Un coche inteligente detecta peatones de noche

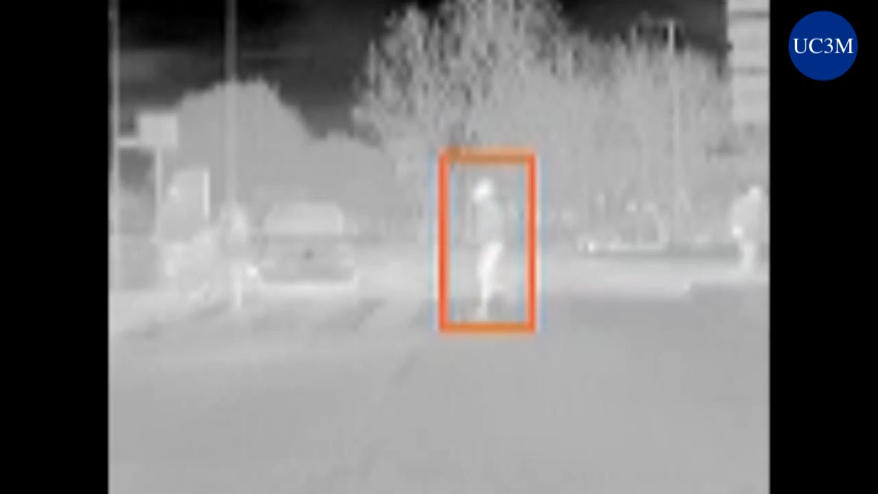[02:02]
En el caso del modelo que estamos utilizando, la cámara que estamos utilizando, somos capaces de detectar peatones a unos 40 metros de distancia, lo cual sería útil para un entorno urbano en el cual las velocidades son bajas.